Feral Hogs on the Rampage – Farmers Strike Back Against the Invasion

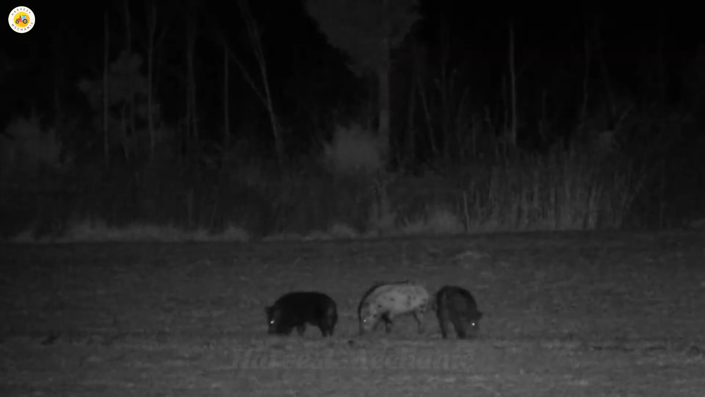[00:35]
But in that very moment of seeming peace, dark shapes begin to stir.
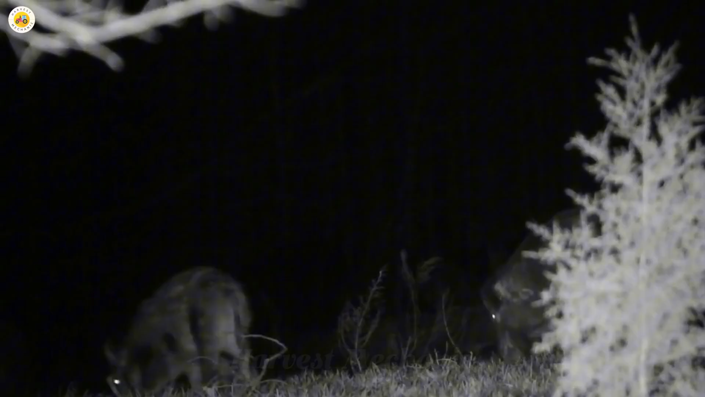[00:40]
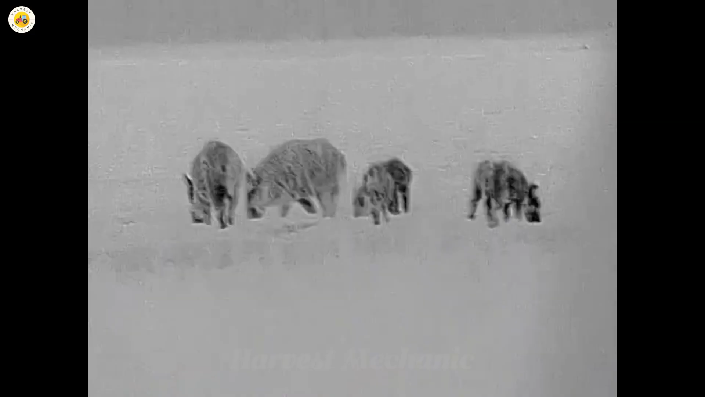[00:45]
Though shadows aren't from wandering cattle nor timid deer, they belong to a silent, destructive, cunning kind of beast.
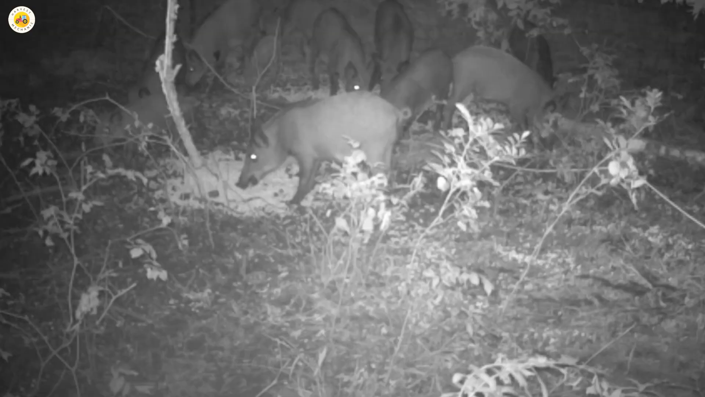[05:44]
Hidden cameras stream live footage straight to a smartphone, letting trappers monitor from afar and refill bait right on time, without ever tipping off the herd.
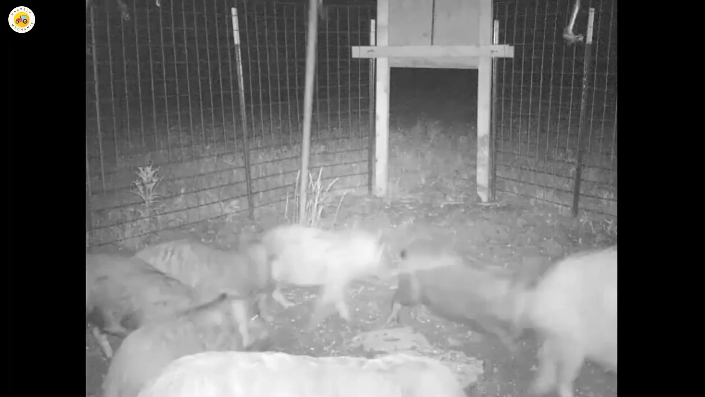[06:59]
A trail of bait leads deep inside, keeping them wandering around as long as possible.
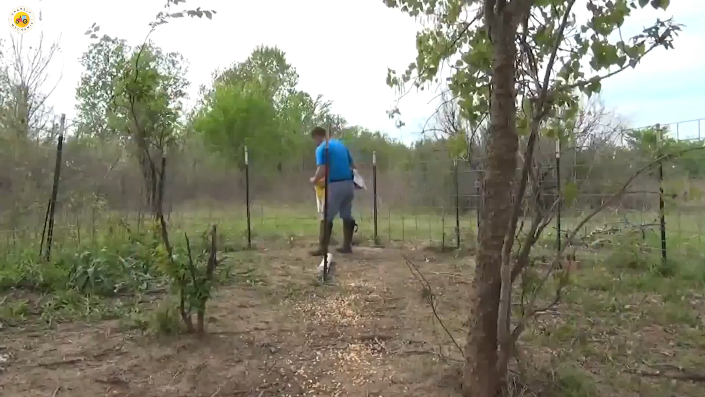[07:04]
Until...
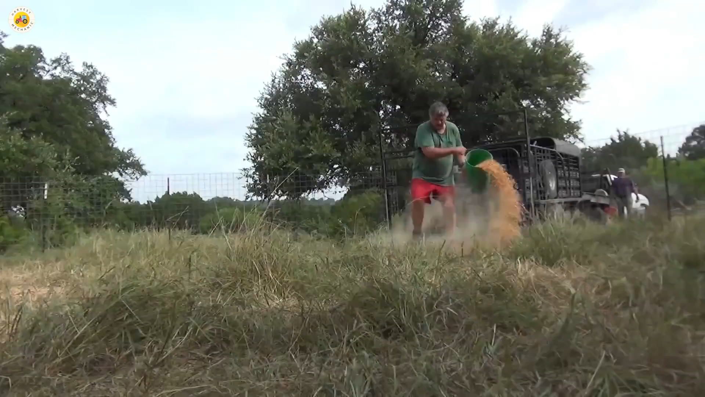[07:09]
Bam! The gate slams shut.
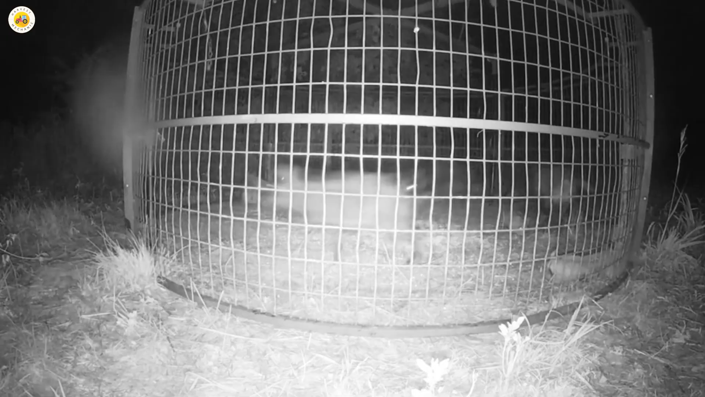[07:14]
The entire herd panics, crashing into the steel walls.
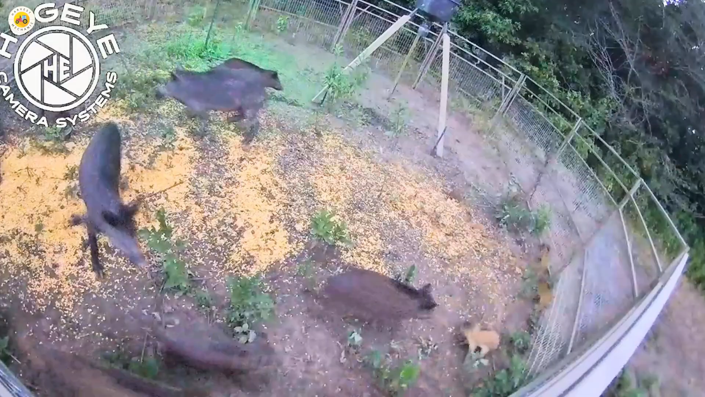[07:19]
But the trap is solid, anchored deep into the ground. Not a single boar makes it out.
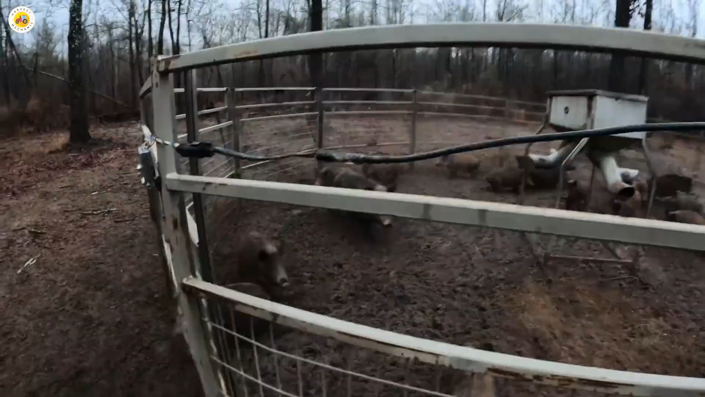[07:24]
These days,
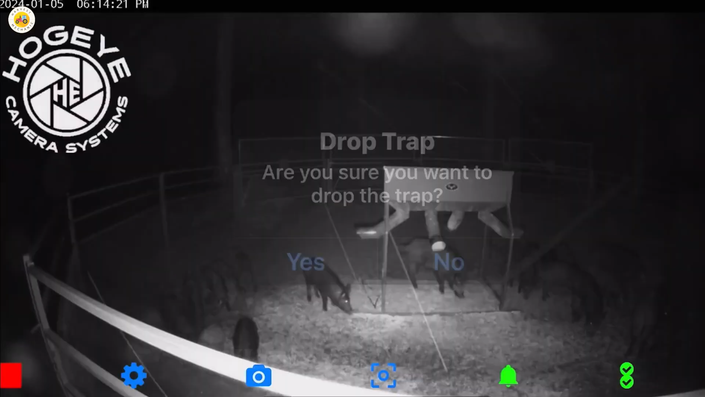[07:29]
traps have gone high-tech some can be triggered remotely by a smartphone or laptop.
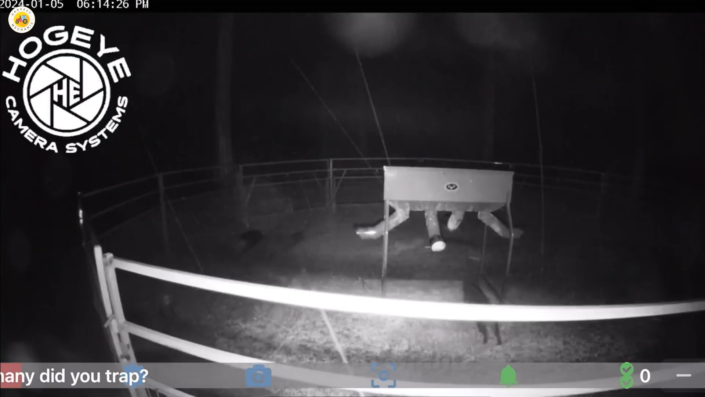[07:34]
A single $75,000 smart trap can capture up to 50 hogs with just one click.